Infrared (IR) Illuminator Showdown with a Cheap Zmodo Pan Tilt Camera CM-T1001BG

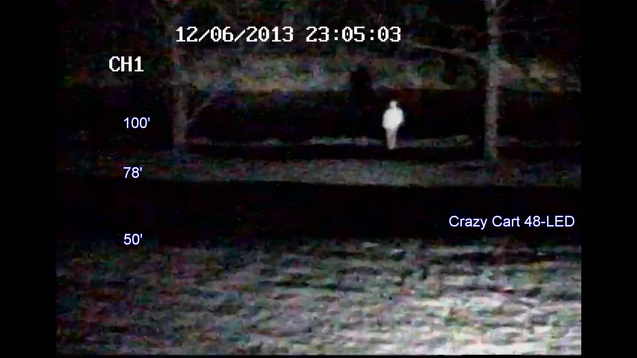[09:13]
one for being the lowest cost of all three of them it really has an amazing range it does it does a great job of lighting up the backyard next up is the cm
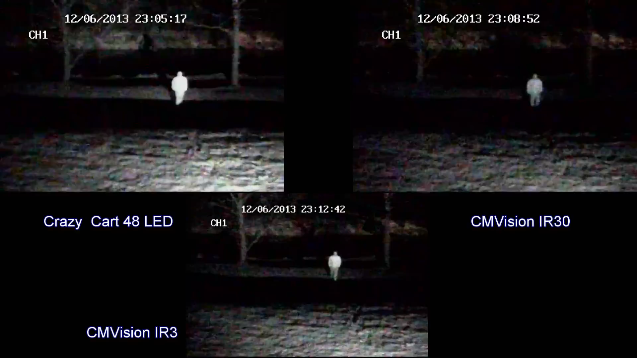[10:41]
really see how the range of the 48 leds is just beating out everything else so i guess in this situation more is better if you're in the market for ir illuminators i hope you found this video helpful and i have links for everything in the description down below and i also wanted to say that we tested them with all of the cameras from the previous videos and all the